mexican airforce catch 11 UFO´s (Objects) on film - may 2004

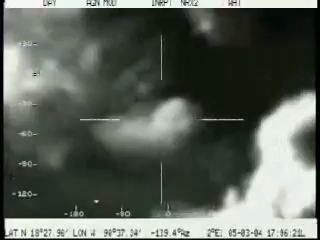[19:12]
Cuando los tengas otra vez en el cine, dices. Ahí van, ahí van. 3, 4, 5, 6. Son 6.
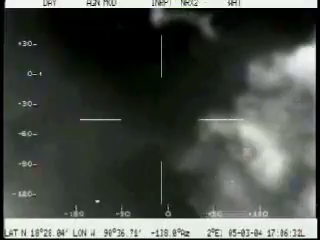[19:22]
Abajo, arriba, arriba. En medio, ahí van. 1, 2, 3, 4, 5, 6, 7. Ay, güey, no, son 8. Qué barbaridad, ¿eh? Ahí se van a ver bien, pues. Y van a una velocidad, pero... 1, 2, 3, 4, 5, 6, 7, 8 en la pantalla.
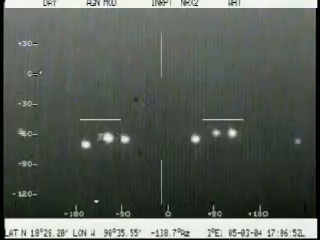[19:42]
Síguelo, no lo cierres.
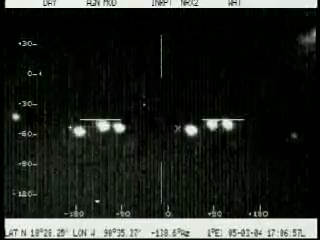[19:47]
¿Están a la misma altura este detalles? Afirmativo. Un poquito, arriba, arriba.
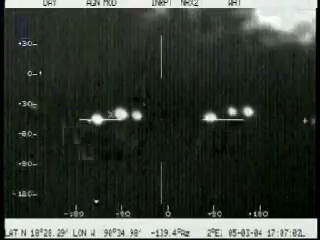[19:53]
8, 9, 10, 11, contando toda la cola.
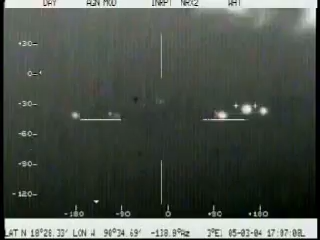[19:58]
2, 4, 6... 8, 10, 11. Ok, no sabemos qué estamos viendo, son unos objetos nada más luminosos que vienen a la misma altura que nosotros. Con esto no podemos saber qué distancia. ¿A qué distancia lo tiene? ¿A qué posición lo tienes ellos? A las 8. A las 8 y 9. A las 9, no creo que lo agarre el radar, tenemos un ángulo ciego ahí, oiga.
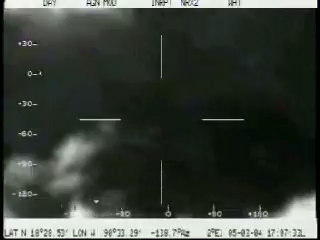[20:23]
¿A las 8 y 9? Sí. Tenemos 20 grados de ángulo ciego ahí. ¿Pero tú lo estás viendo? Pues sí, es raro, ahora no tengo nada. Sigo buscando. No lo cierres, Luis. Ahorita van a aparecer otra vez, pero aquí se deben de ver. Vamos a enfocar a lo lejos, a ver qué vemos a lo lejos. Hay un banco de nubes, ¿vieron ahí?
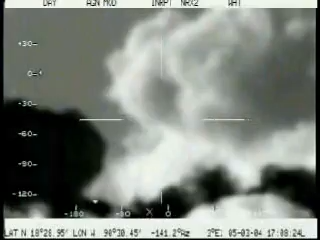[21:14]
¿No? Ya no salieron. Ya no agarré nada en el radar, oiga. Más adelante a ver si mataron un poco.
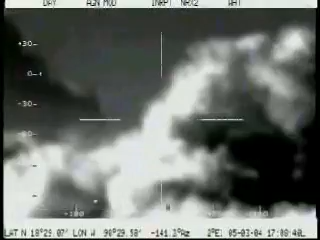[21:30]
¿Pero esas nubes cuáles son, eh?
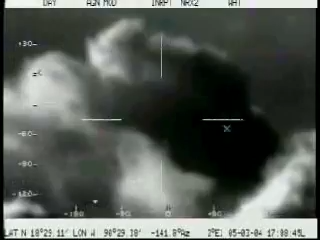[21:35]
Al fondo. Y atrás. ¿Es todo el zoom, Reyes?
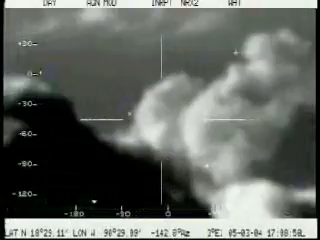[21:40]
Ah, afirmativo.
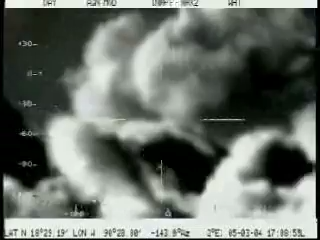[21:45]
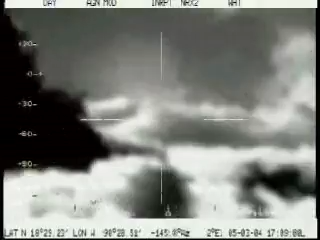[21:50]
¿Dónde se te perdieron, Teyes? ¿Qué posición? A las 8 de la posición. ¿Por qué nos vienen siguiendo? Mantén eso. Están las 12, dijo. No, casi a la 1. Bueno, ese es uno, pero aquí tenemos, otro a las 9. Otro a las 9. Ah, aquí tengo uno, a ver, déjame checar el de las 9. Y adelante van otros dos. Y son los mismos, ¿eh? Los tenemos adelante, en medio y a las 8 de la posición.
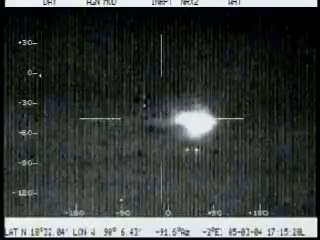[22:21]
¿Dónde estáte? Si pueden checar por la ventana, tenemos uno que va aproximadamente a la 1. Y los demás pues siguen a las 9. ¿Está que siguen rodeado? Pues no sé. ¿A qué distancia? Aquí nada me indica el punto del radar. ¡Jóvenes! Hoy es su día de suerte. ¿A qué distancia? ¡Vámonos! Y este se nos está acercando.
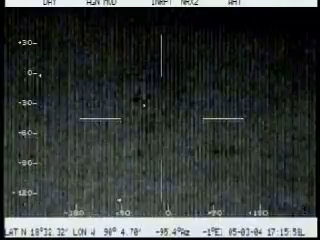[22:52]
Distancia, ok, el que tenemos a la 1 de nuestra posición lo tengo a 19 millas a la 1 de nuestra posición, pues. Con 52 nudos. El que tienes a la 1, yo tengo uno a las 9 y adelante del que va a las 9, aproximadamente a las 9, pero adelante van dos puntos igual luminosos. ¿En qué posición? A las 9 de nuestra posición. A las 9, a ver, permíteme, checo. ¿Qué distancia a las 9? El que tenemos a la 1, ¿cuántas millas?
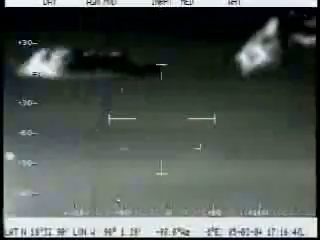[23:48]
Ese que está ahí abajito, ¿una 9? Sí. Okay. Adelante. ¿Ese que tienes ahí, en qué posición está? Lo tengo a las 9. Jóvenes, no estamos solos. No estamos solos, jóvenes.
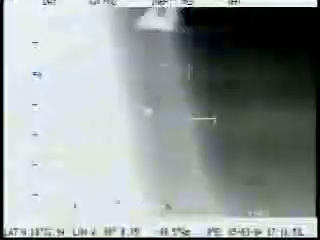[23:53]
Sí, qué cosa tan rara, ¿eh? Nos están rodeando. Oye, ¿qué tienes a la 1? A la 1 lo tengo a 14.8 millas a la 1 con rumbo 99 y 52 de velocidad.
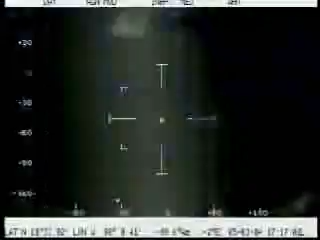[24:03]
Ah, es el que, si él está siguiendo uno, yo estoy siguiendo el otro. Ok. Uno a los otros. Darle hacia atrás a ver si alcanza a ver algo. Ahí está. ¿No está avión, jefe, que está ahí? Oye, tienes que grabar todo esto, ¿eh?
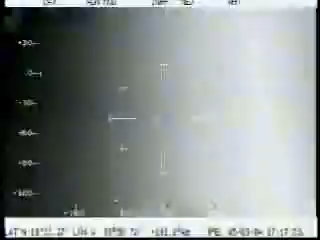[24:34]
Parece, deja que se acerque más. Está parado. ¿Está parado? ¿Es el terreno?
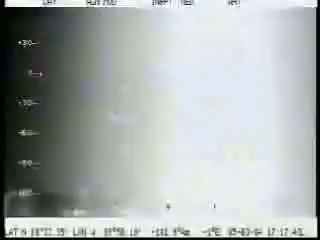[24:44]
No, pero el que tenemos aquí en las nubes. El que tenemos a las 9 nos va siguiendo, o sea, nos va formando. Va formando a las 9. Bien, ¿eh?
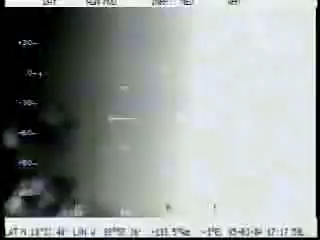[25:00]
Está bien pegado. Ahorita está pasando estas nubes.
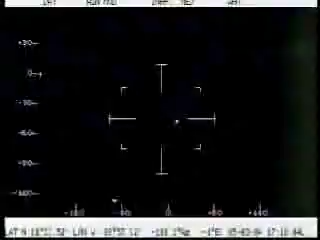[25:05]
Está arriba de nosotros. El que tiene el salón, ¿a dónde lo tienes, generación? Aguántame, gene, lo tengo a
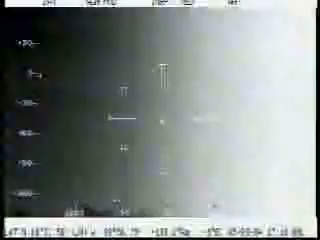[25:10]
A la una. Hay uno que se nos está acercando. A la una de nuestra posición, con 10 millas de distancia, 52 de velocidad. Ok, no lo pierdas, radar. Búscate ese de la una.
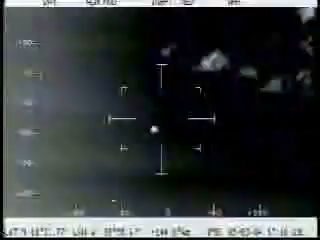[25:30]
A ver, ¿ese cuánto será? Está a las 9, pero no. Ok, búscate. Está acercando ese de la una. Vamos a buscar el de la una. A ver. Vamos a buscar uno que está a las 1 a 10 millas.
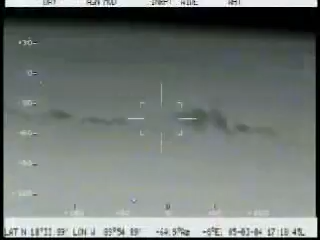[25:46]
Ahora lo tengo como a las 2, Gene. A las 2. A 9 millas, con rumbo 120 y 52 de velocidad.
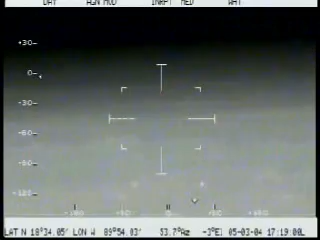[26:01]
¿Calidad 1? No, lo tengo con calidad 9 ahora.
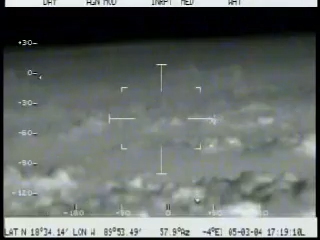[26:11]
Pero sí lo tuve con calidad 1. Ok, vamos a ver otra vez acá el de este. A ver, ponle la cámara. Ah, no, eso no es. Esa es la luna, ¿no? La luna. ¿Está la luna adelante? Ahí está.
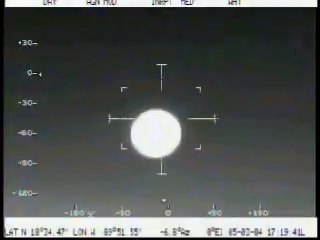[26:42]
Sí. Ok, es la luna. A ver, no andaremos creciendo la luna, güey. Está a las 12 y el otro estaba a las 9. Esa es otra luna.
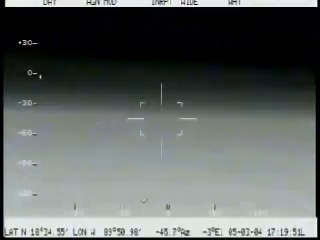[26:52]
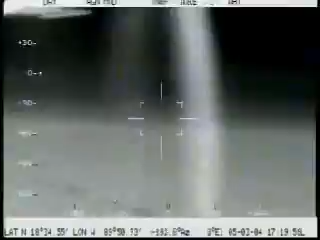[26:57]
Ahora lo tengo casi a las 3 de nuestra posición, con 6.9.
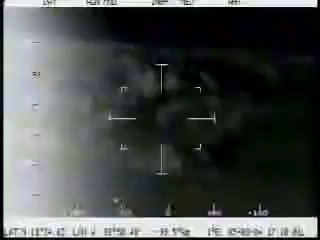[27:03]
Y lleva rumbo 155, 52 de velocidad. Bueno, pues, ese no es.
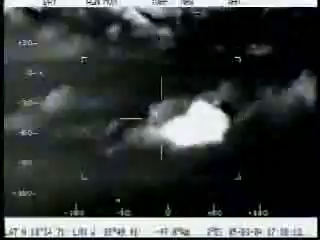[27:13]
Vamos a buscar. Ah, es una nube.
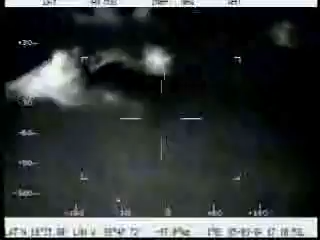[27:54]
Lo tengo a las 3 de nuestra posición, 7.1 millas. Está alejando rumbo.
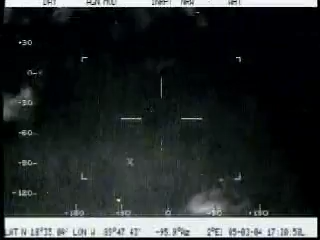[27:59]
Rumbo 182. Ok, ya se va alejando, quién sabe quién sea.
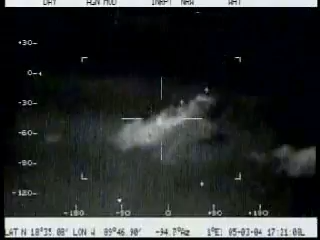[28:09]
Lo traigo en mi maleta, está allá atrás. ¿Es lo máximo zoom que tenemos?
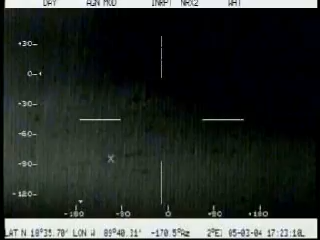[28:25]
¿Tienes acá la distancia, o si es?
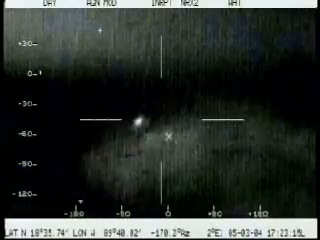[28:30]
¿Eso es dónde, eh? Pues más vale que sí sea, porque... Nada, solo 4.292 y no es que la hora...